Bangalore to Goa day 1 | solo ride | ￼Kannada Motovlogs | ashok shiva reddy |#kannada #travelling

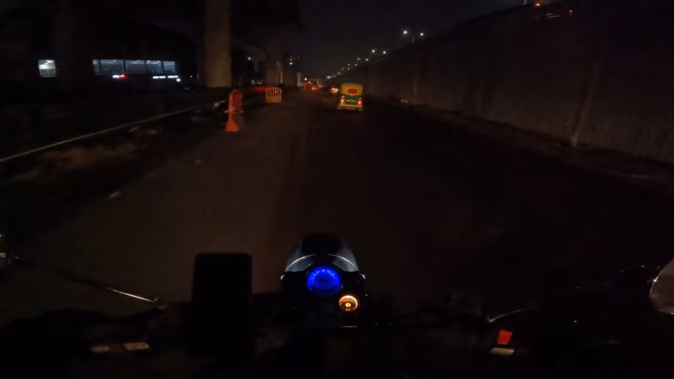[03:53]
ಹೆಬ್ಬಾಳ ಗುರುಗುಂಟೆ ಪಾಳ್ಯ ತುಮಕೂರು ರೋಡ್ ಹೋಗ್ತಾ ಇರೋದಷ್ಟೇ. ಇನ್ನು ಗುರುಗುಂಟೆ ಪಾಳ್ಯ ಬಂದ್ವಿ,
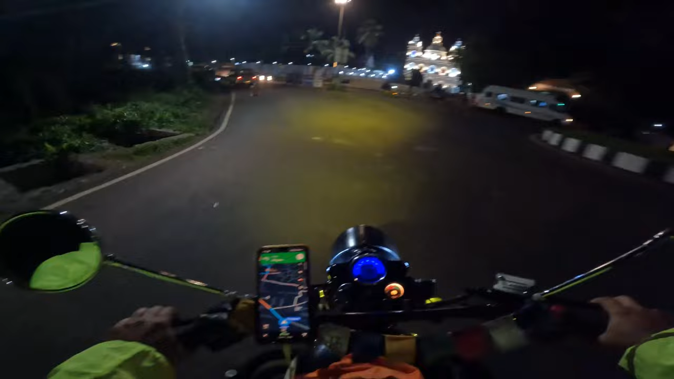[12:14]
ಡಿಸೈನ್ ನೋಡಿರಿ, ತಾಜ್ಮಹಲ್ ಕಂತ ಕಾಣಿಸ್ತಾ ಇದೆ.